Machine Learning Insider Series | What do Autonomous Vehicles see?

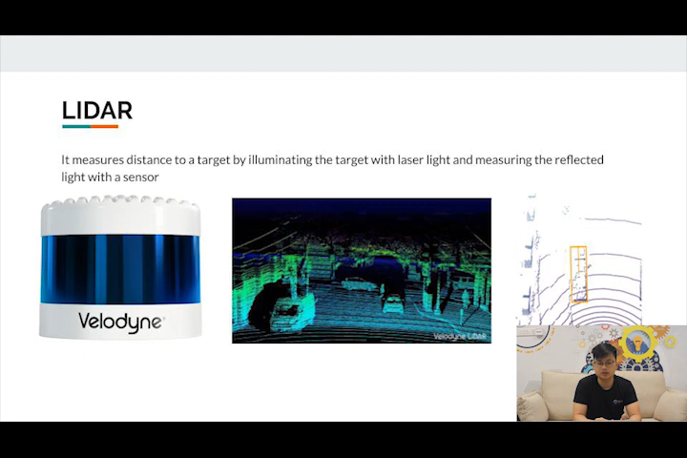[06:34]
That is actually a vehicle, right? That is actually a vehicle that is being projected by the lidar. So that's how, in a nutshell, how lidar works. Next, we have the cameras. Okay, this is particularly self-explanatory.
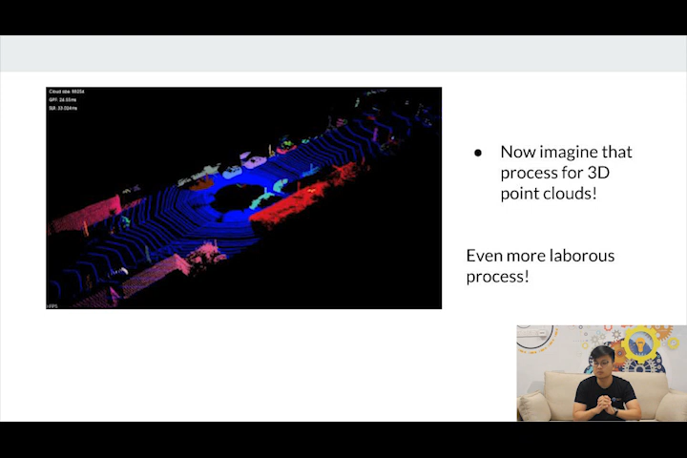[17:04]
you're also operating on a 3D space. It's going to be an even more laborious process. Now, if you don't trust me, right? So let me give you this figure. So this is the area covered by the whole fleet of Tesla's vehicles.